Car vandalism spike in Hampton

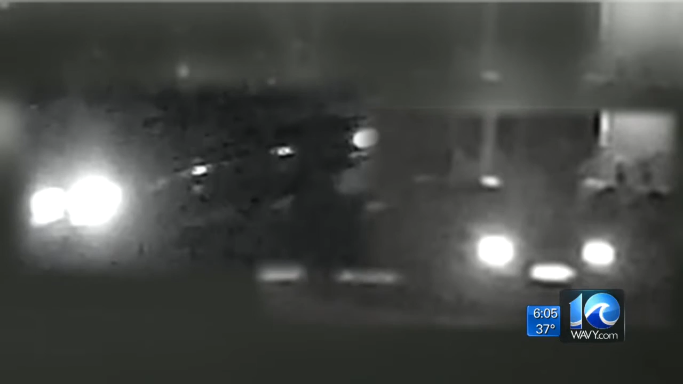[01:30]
This dark-colored, medium-sized pickup truck was captured on home surveillance video by a witness on Buffalo Drive, one of more than 40 streets affected. By all means, we're taking this incident seriously.